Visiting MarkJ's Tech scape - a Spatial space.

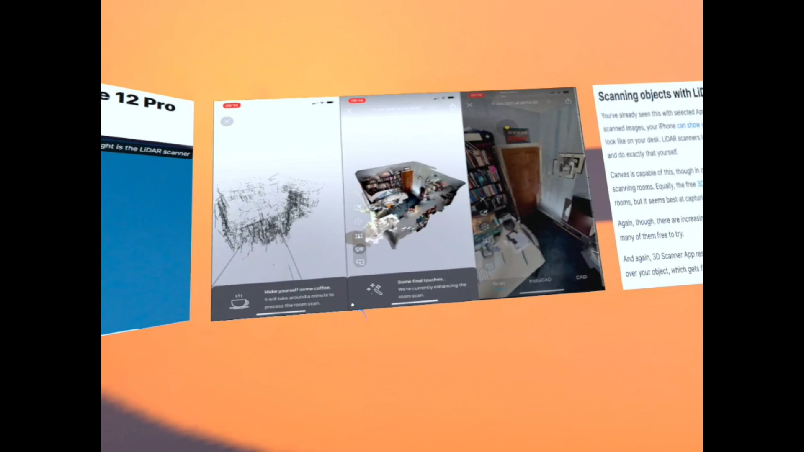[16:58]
That allows me to make accurate photogrammetry very quickly. Extra reasons to use it quickly arrived.
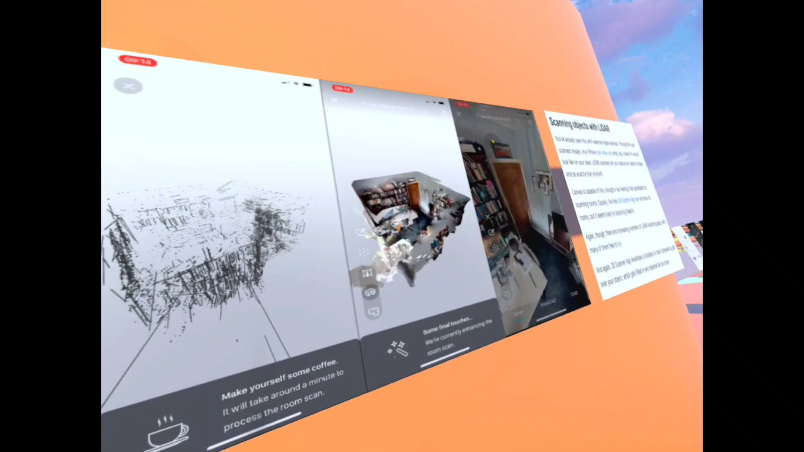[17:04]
The Zapbox development team pivoted to making the iPhone's ultra-wide camera their target device.
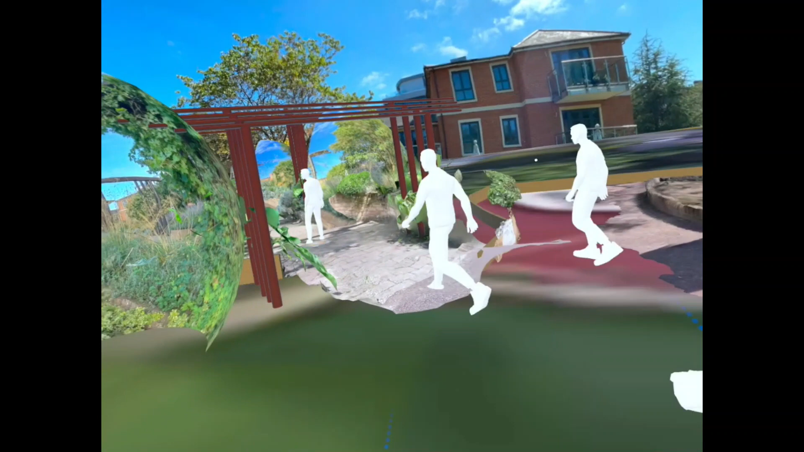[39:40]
and as you walk through, you should get a different spherical view around you as you go from one little circle to the next.